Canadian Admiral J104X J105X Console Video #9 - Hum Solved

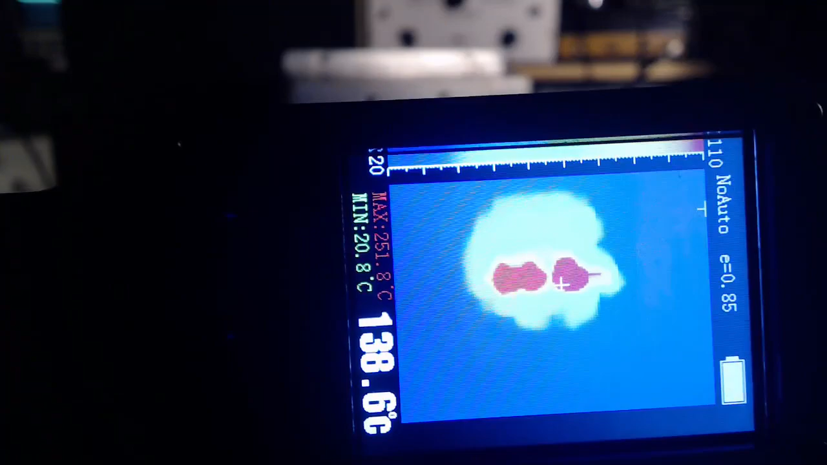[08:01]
On screen: spot 138.6°C, max 251.8°C, min 20.8°C
One, two, three tubes, but the one furthest on the right is cool.
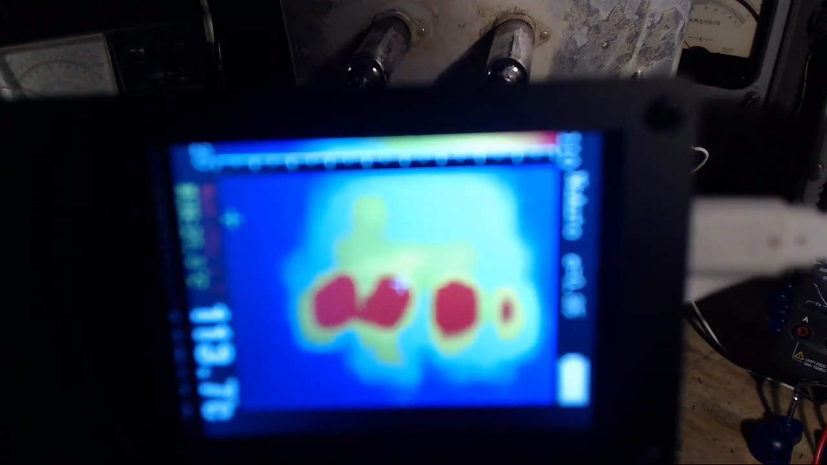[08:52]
It's pretty hard to think this isn't really showing the truth.
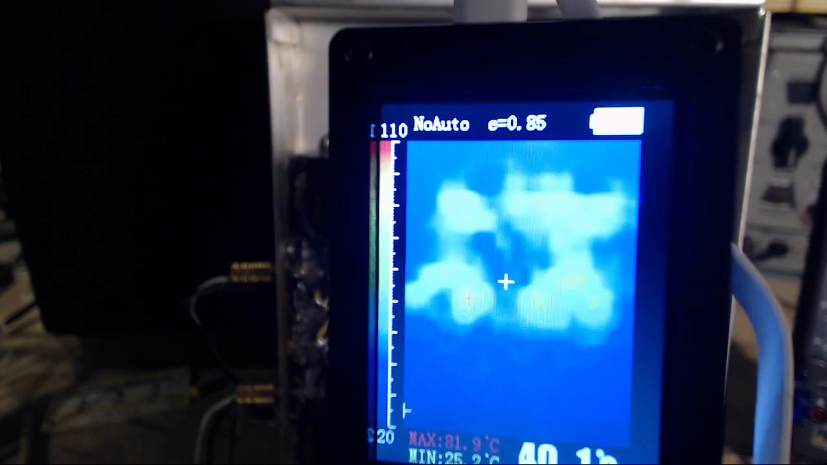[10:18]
On screen: max 81.9°C
So, I mean, you can see some of the wiring in here and everything.
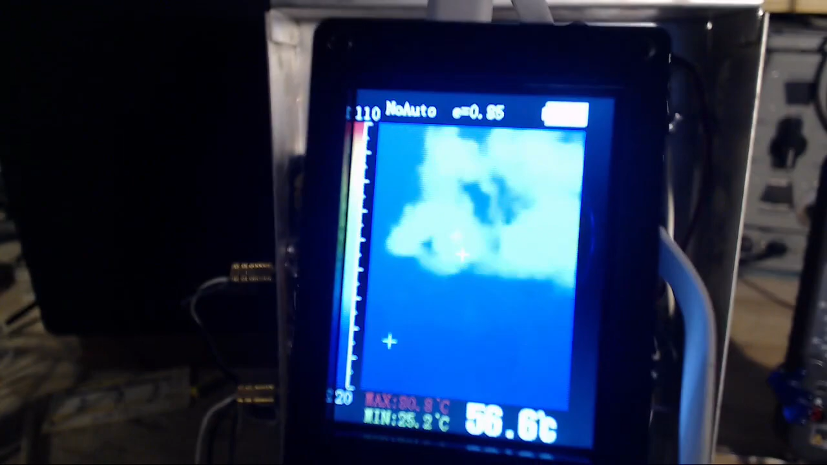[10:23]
On screen: spot 56.6°C
I need a pointer.
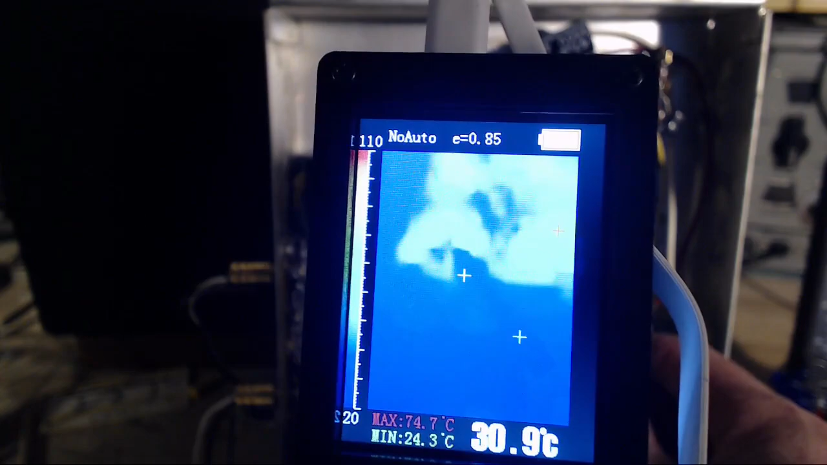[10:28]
On screen: max 74.7°C, min 24.3°C
You can kind of see my hand moving in there a little bit.
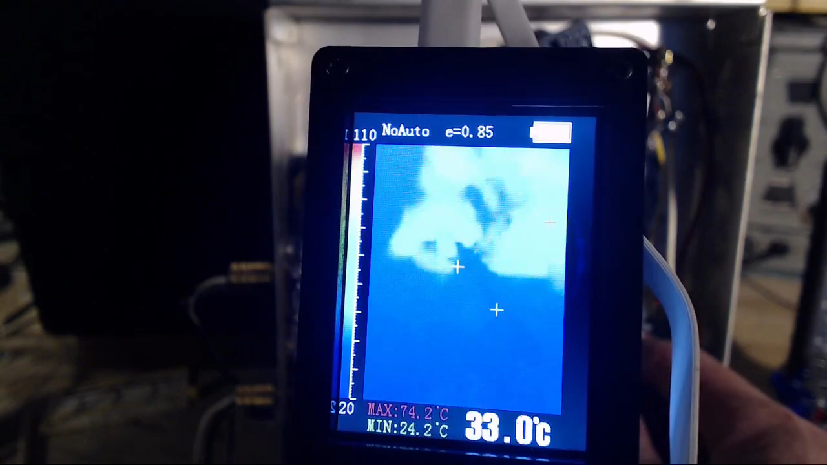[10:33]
On screen: spot 33.0°C, max 74.2°C, min 24.2°C
That's one right where the white plus is.
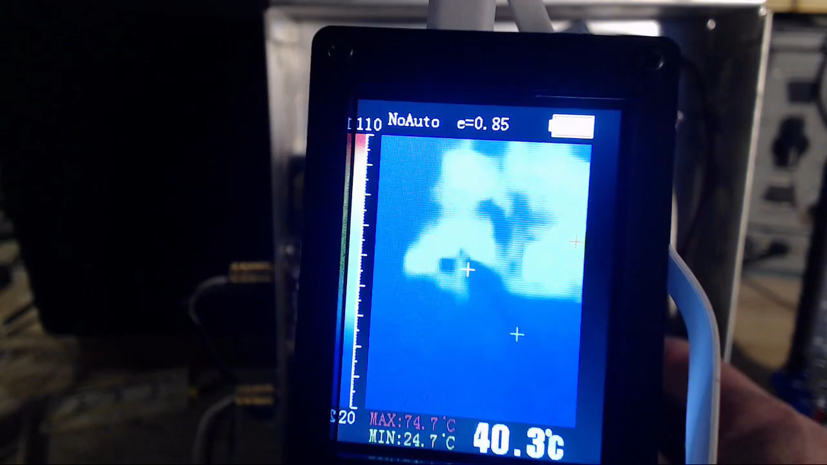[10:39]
On screen: spot 40.3°C, max 74.7°C, min 24.7°C
Oh, it doesn't look nearly as good on what you're seeing.
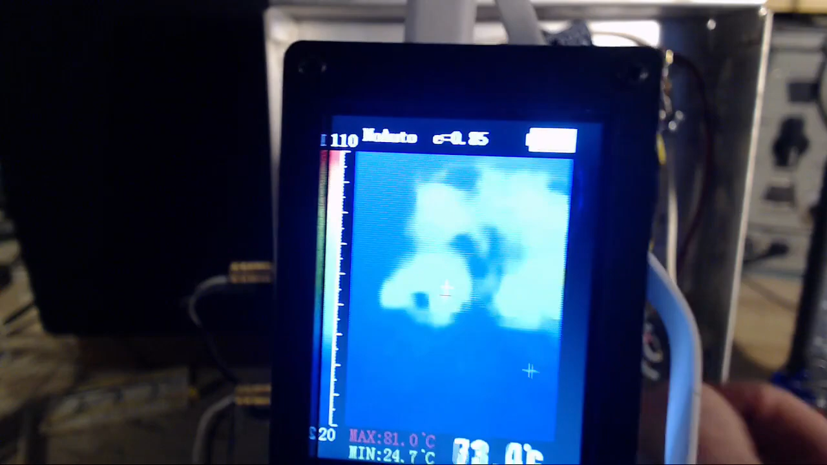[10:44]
On screen: max 81.0°C, min 24.7°C
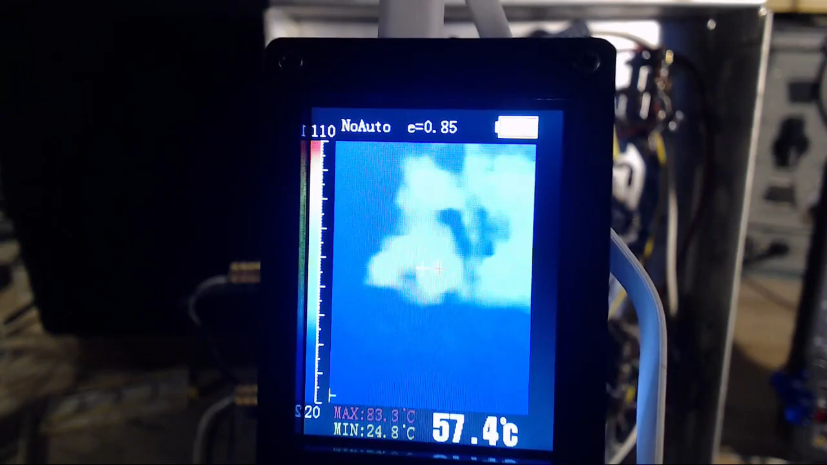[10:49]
On screen: spot 57.4°C, max 83.3°C, min 24.8°C
So this is reading 83. You read it down here.
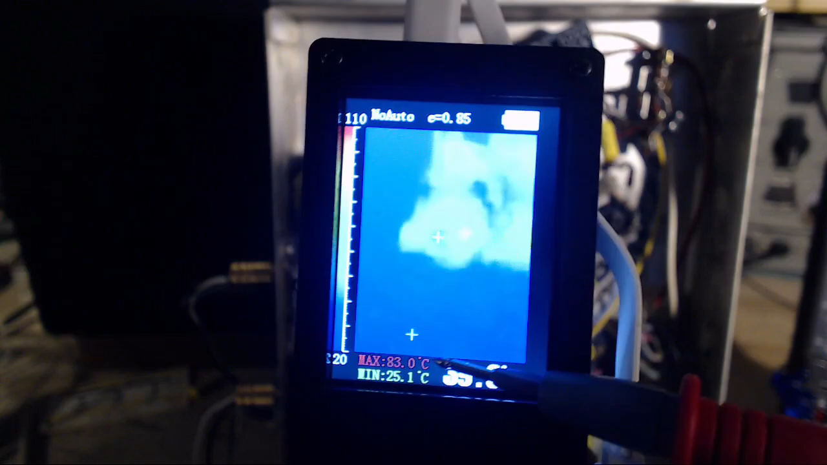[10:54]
On screen: max 83.0°C, min 25.1°C
You watch for the red dot. It's hard for you guys to see it. There's a red dot bopping around here.
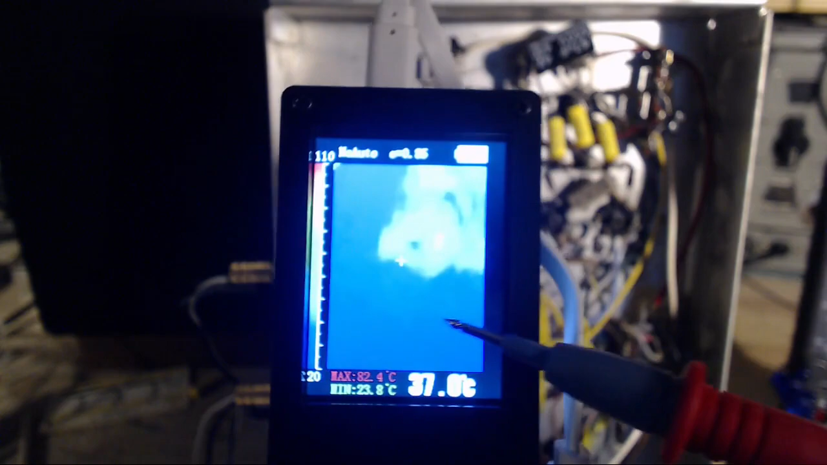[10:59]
On screen: spot 37.0°C, max 82.4°C, min 23.8°C
It's identifying the hottest pixel all the time. Showing you where the hottest pixel is. It's right in here.
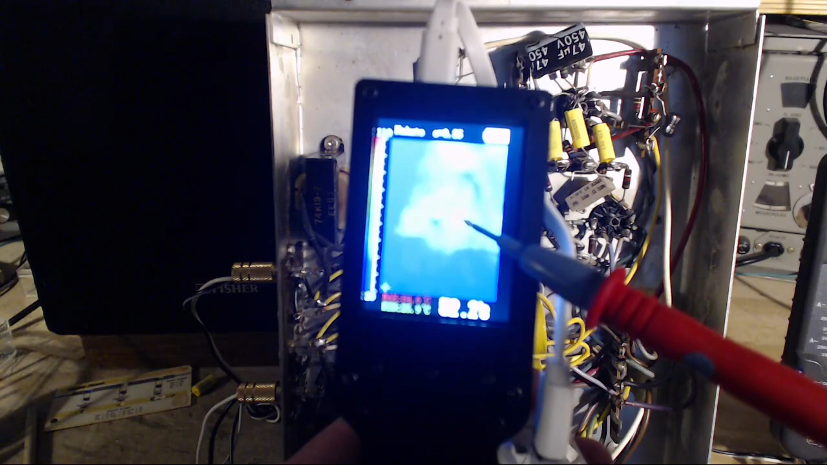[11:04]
That's a tube socket. This is the resistor here. So I put the white plus on it and read the temperature there. 67,
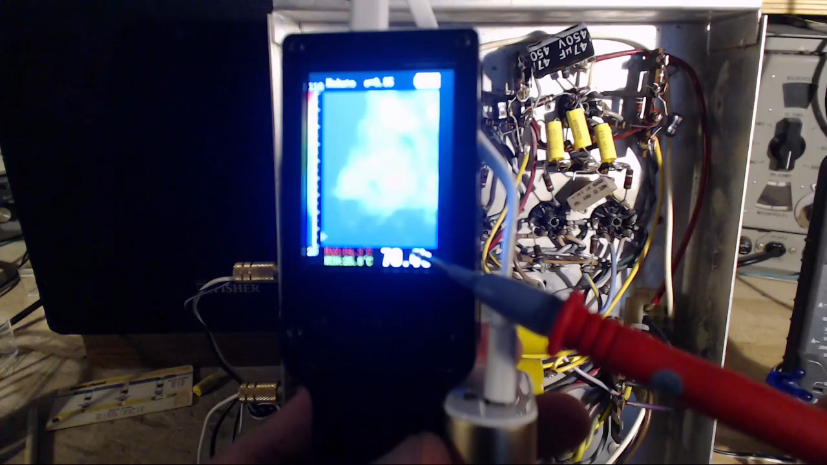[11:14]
53. I'm sorry again, it's all out of focus and everything for you, but I'll go over on this side and see if I can read the same temperature. So this is the resistor.